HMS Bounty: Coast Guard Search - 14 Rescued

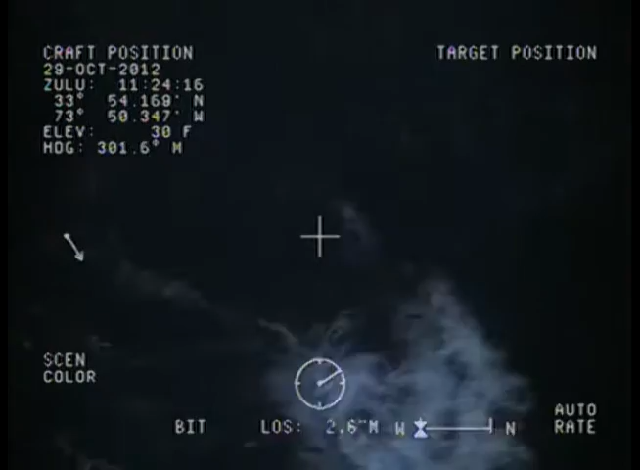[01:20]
I have target sight. Altitude. Roger. Left swimmer's underneath your door.